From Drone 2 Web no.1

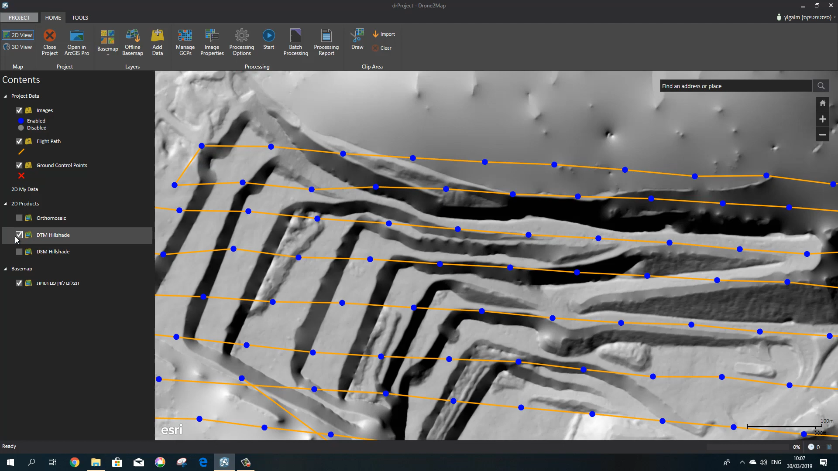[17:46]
ואת ה-DSM הבדל בין ה-DSM ל-DTM שה-DSM כולל
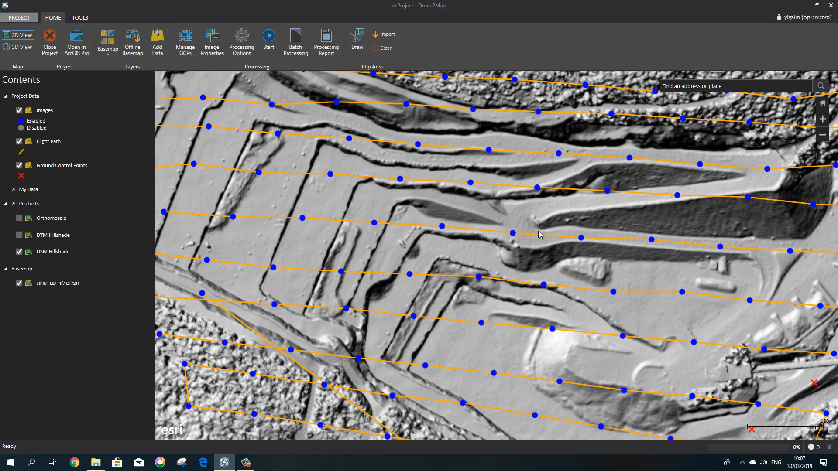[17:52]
פרטים שהם לא קרקע כמו צמחייה כמו מבנים אתם יכולים לראות פה את המסוע הזה שאנחנו רואים אותו כאן ה-DTM לא יכלול אותו הוא ינסה להוריד אותו לצורך
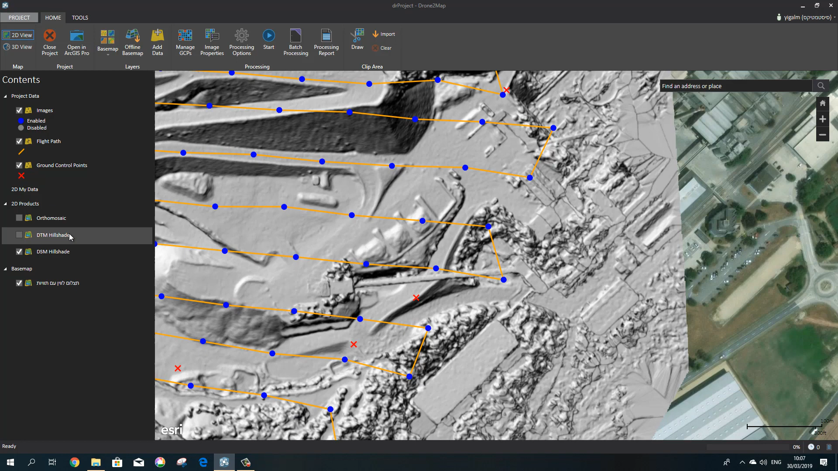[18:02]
העניין אז זה המוצרים הדו-ממדיים אם נעבור לצלת-מימד